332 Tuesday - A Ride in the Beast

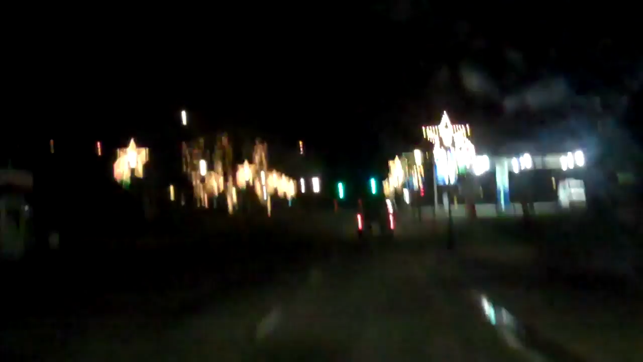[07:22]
Hey, we're entering New Waco. Can you see the pretty lights? Kind of. Stars. They have stars up on their light poles.
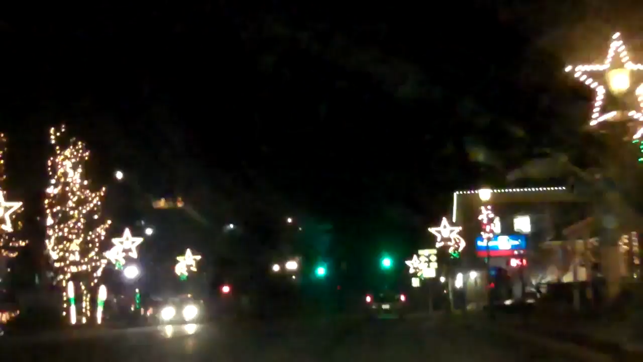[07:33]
That's cool. Look way up there. Yeah, and there's something up there on that. Three King. Yeah, Three King. It's hard to see. But, yeah. I'm Camelback.